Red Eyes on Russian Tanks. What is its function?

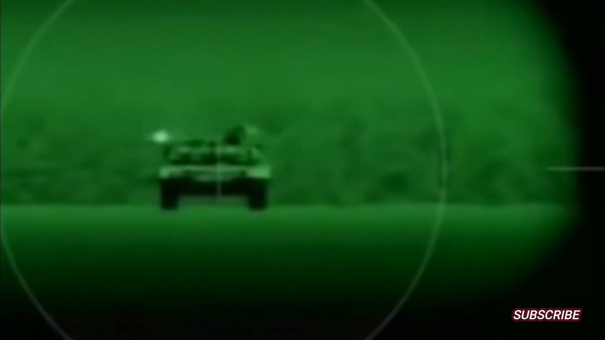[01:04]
device the device will then emit the infrared beam in a distorted direction
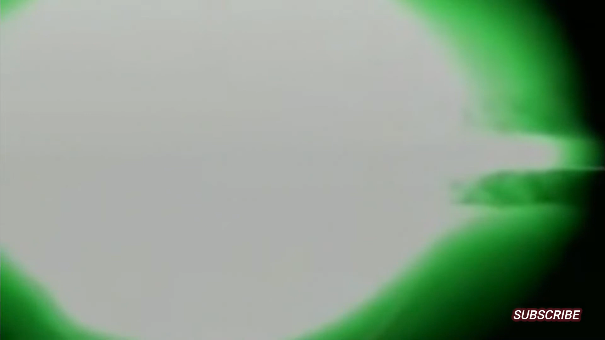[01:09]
with this the anti-tank missile control system will be confused so the attack route fails to hit